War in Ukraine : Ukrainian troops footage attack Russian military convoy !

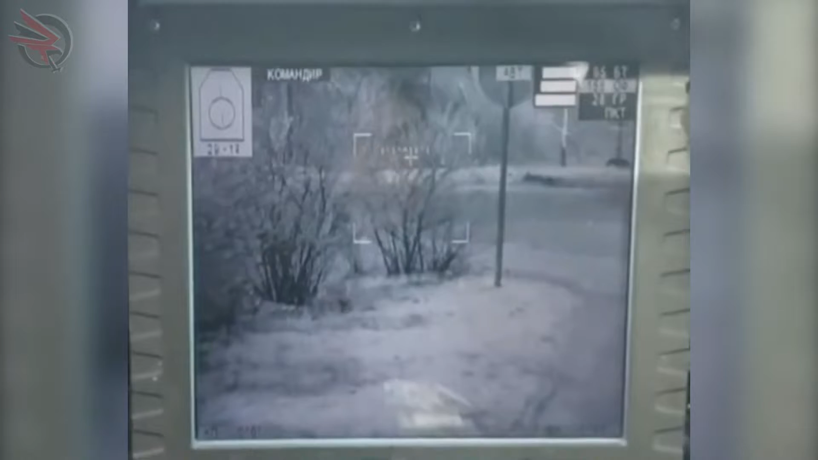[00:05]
the ukrainian servicemen with the armored personnel
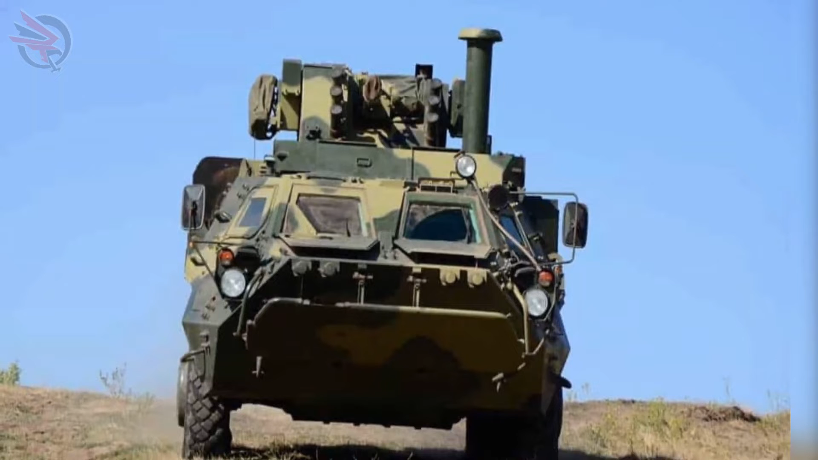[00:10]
carrier eliminated a group of personnel of the russian occupying forces militarniae
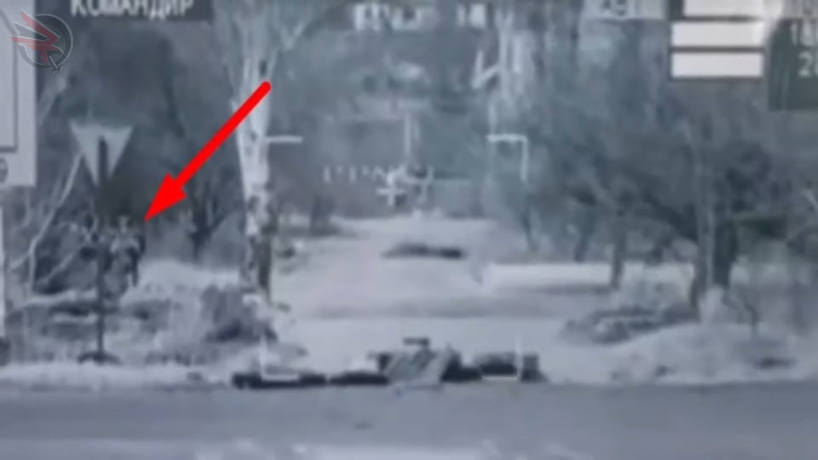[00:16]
informs about this with reference to the video released by yuri misyahin the
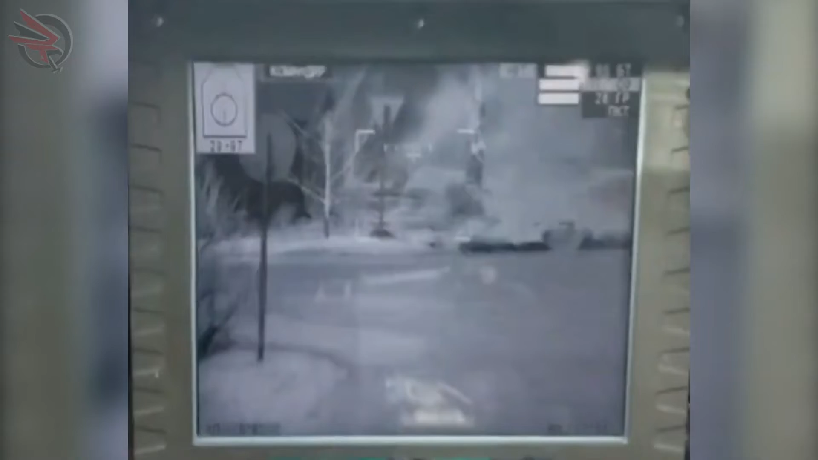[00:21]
country's defenders have neutralized a group of aggressors with the ukrainian btr-4 armored personnel carrier published footage from an armored personnel carrier shows how unexpectedly for both sides a group of people was coming into view of an armored fighting vehicle at first the shooter was confused and was not sure whether these were ukrainians or russians
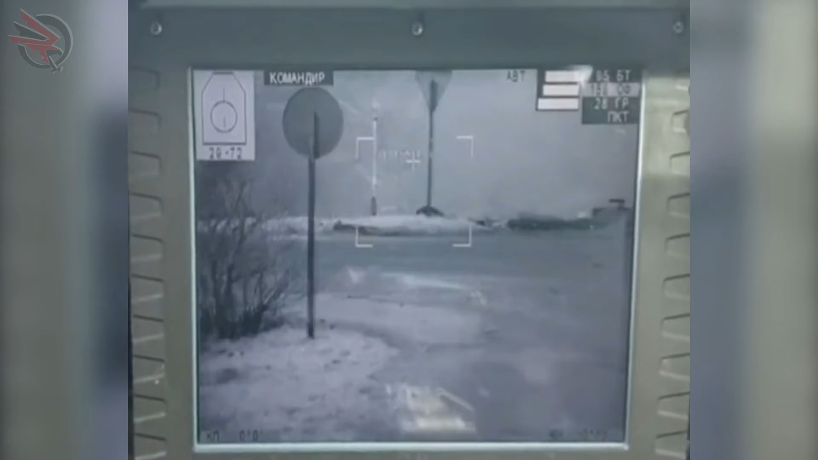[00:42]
the commander of the vehicle confirmed to the shooter that it was the enemy and ordered him to open fire after the officer's command the shooter opened fire with the 30
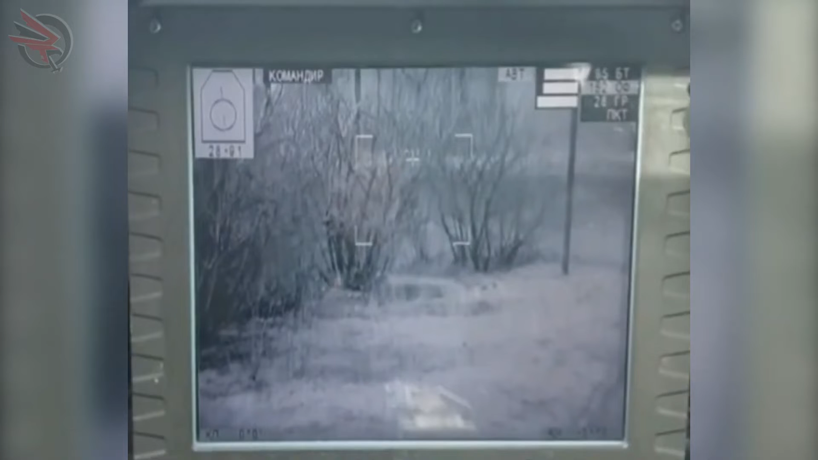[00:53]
millimeters cannon of the armored personnel carrier before the shooting the militants who
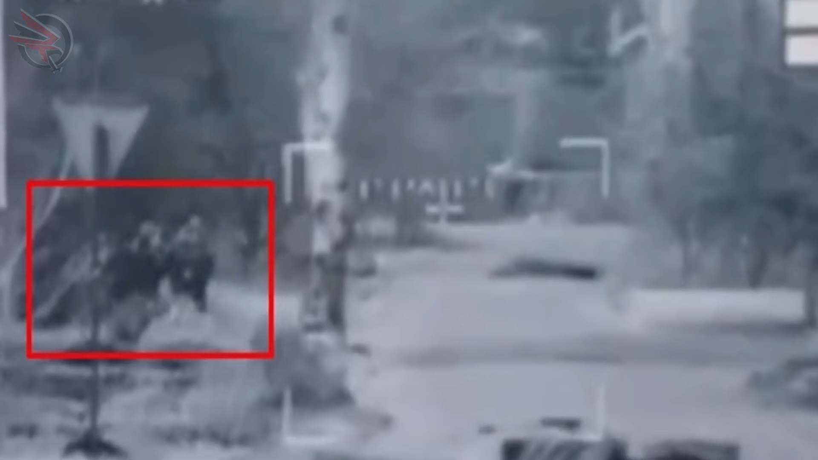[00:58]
noticed the ukrainian armored personnel carrier were trying to flee immediately previously
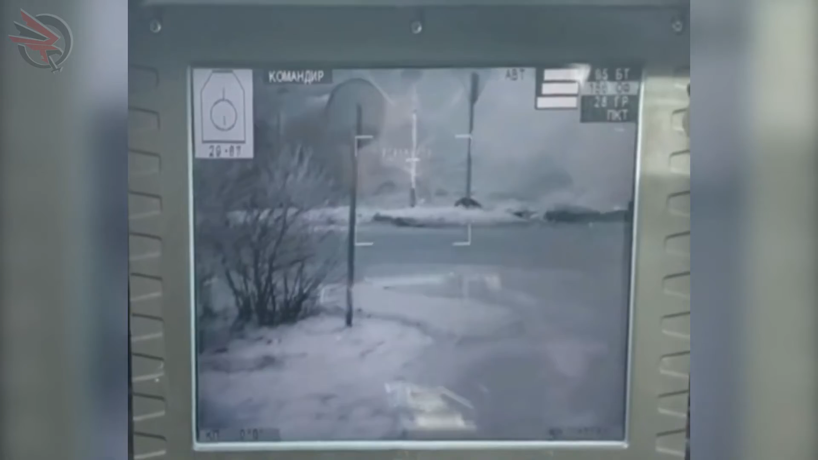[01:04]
the ukrainian defenders of mariupol have also bypassed the russian tanks with a btr-4 armored personnel carrier and opened fire on them